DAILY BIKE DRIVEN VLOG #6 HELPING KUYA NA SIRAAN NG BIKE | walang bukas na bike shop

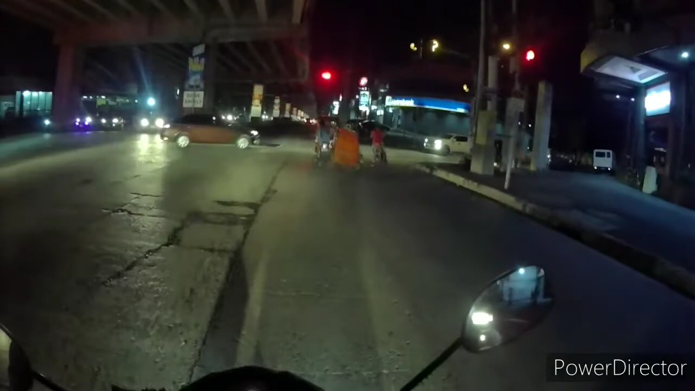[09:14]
Papagawa ko sana yung basang bisikleta kahit na ako na lang yung magbayad sa labor o sa parts na kakailanganin. Ayun o, ayun o. So, ayun.
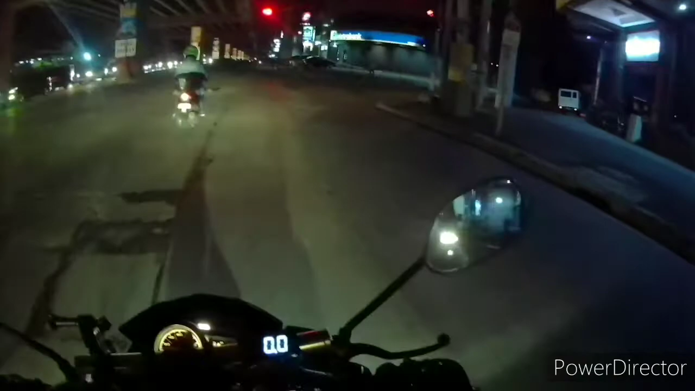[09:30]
Sir, tabi mo rito sir. Subukan na higpitan.
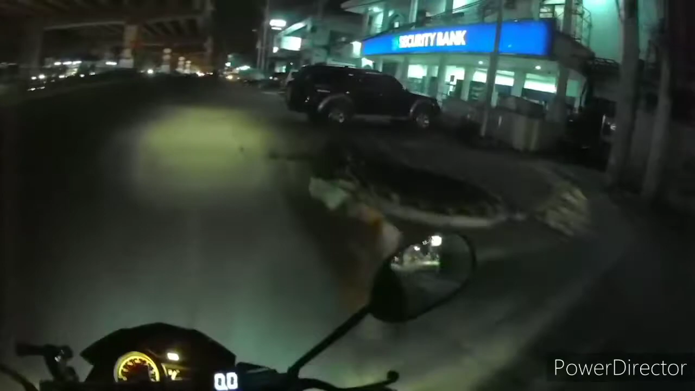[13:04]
Basag-basag na yung bearing niya. Kaya...
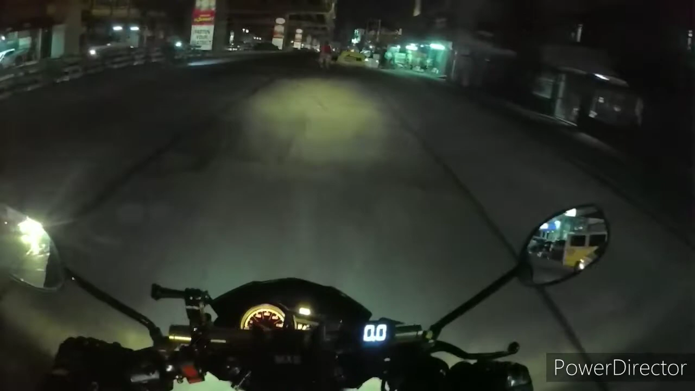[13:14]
Ayan, kapag diretso, diretso yung padjack na, walang problema. Pagka huminti-huminti, halimbawa bumabagal. Pag tuloy-tuloy ang takbo niya, ayan, okay yan. Pero pag bumagal, halimbawa, pipreno siya, apply siya ng preno, mag-iiba yung ano na.
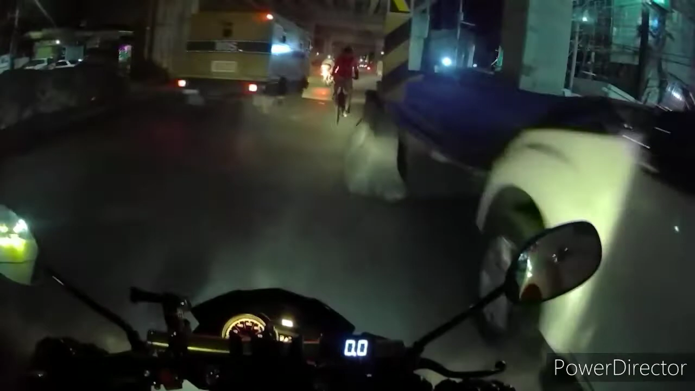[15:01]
Hirap din naman pag itulak, matraffic. Maraming sasakyan.
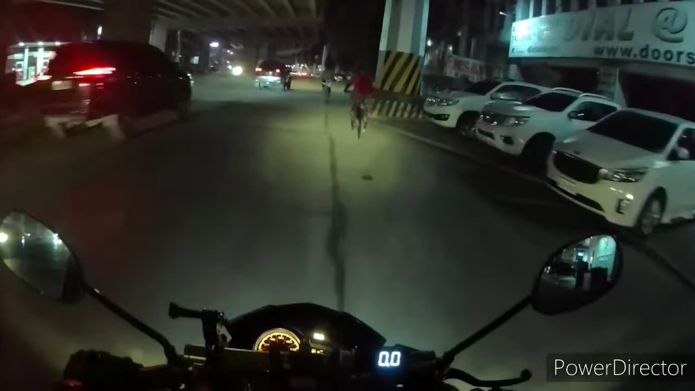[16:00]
So yun mga chong, alalay na lang yung kaya nating maitulong kay sir, kay kuya. Kapag ganyan kasi, dire-diretso ang padyak niya, walang problema. Pag humihinto, bumabagal. Ayan, pag nagbiminor siya, bumababa yung kadina, ayan o.
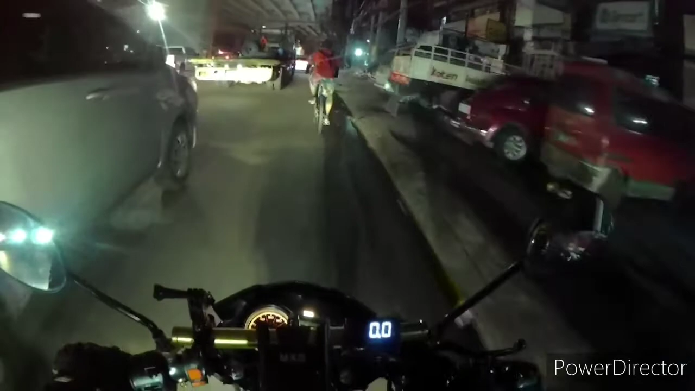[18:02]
Ayun, may shop rito. Isa pang motor.
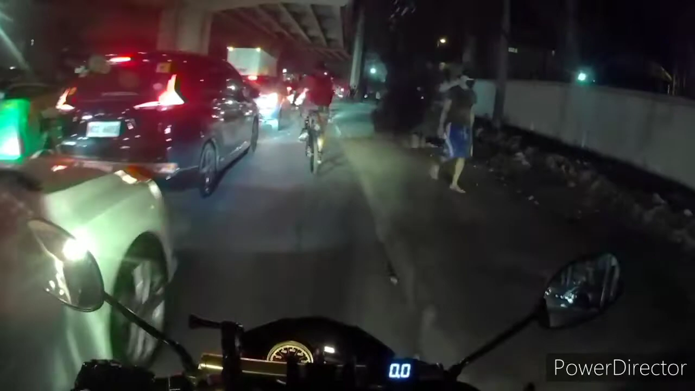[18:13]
Akyat pumur. Si kuya, ingat ka lang, dandan lang.
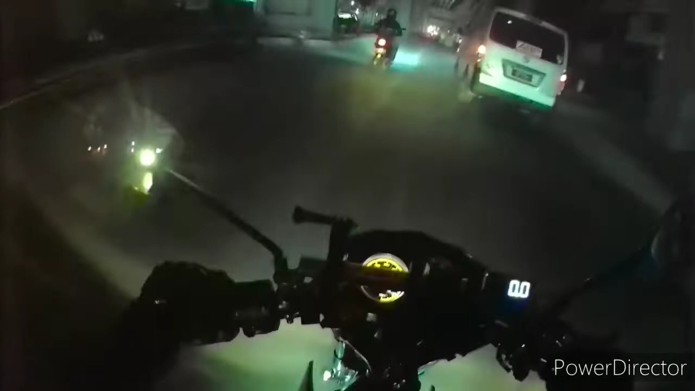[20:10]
Kundi alalay lang, alalay. Patawarin mo ako sa magmamalarong isipan. Bumper to ng bumper, mga traffic rito.